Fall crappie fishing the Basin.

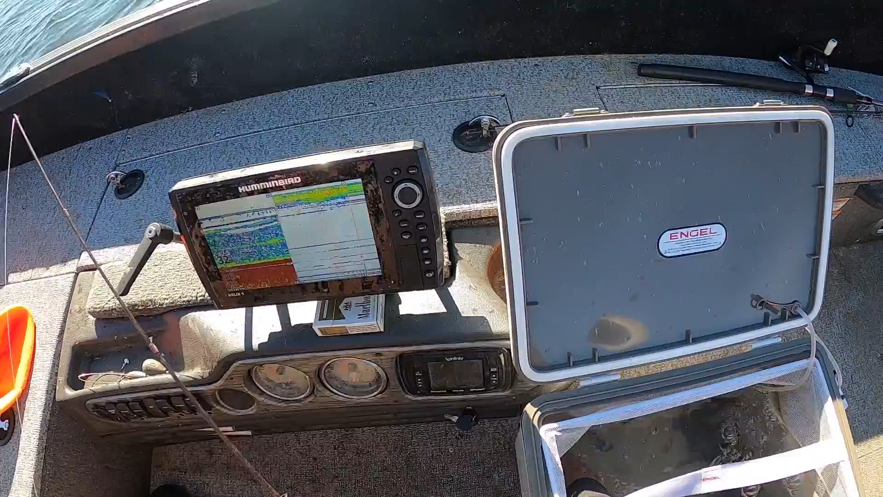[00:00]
Oh what I'm doing today is drive around out in the deep basins using jigging minnow or jigging wrapping a minnow head.
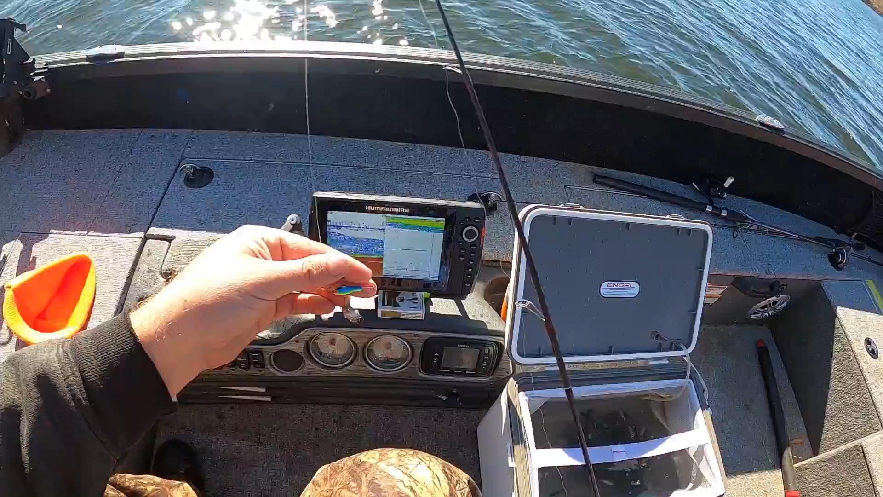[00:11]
Basically just drive around until you find a school of fish and then drop right down on them try to catch one quick.
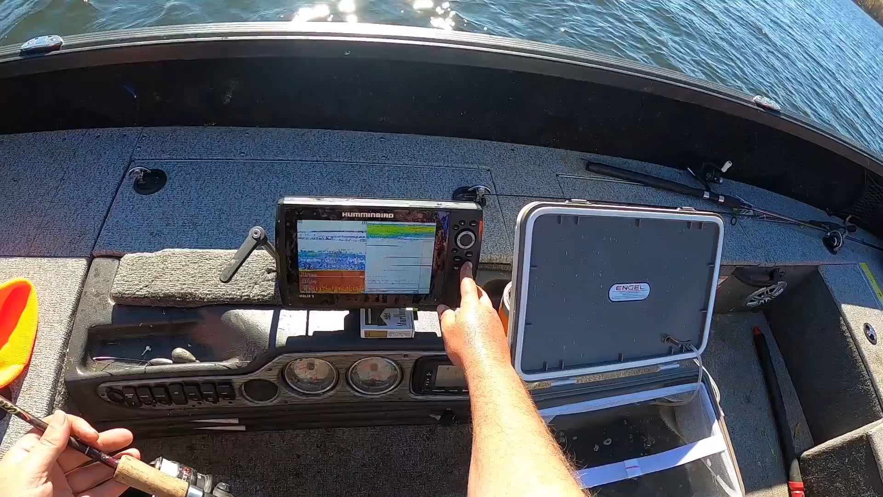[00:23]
I just lost the school. That's what I'll try to do with a live-action shot here.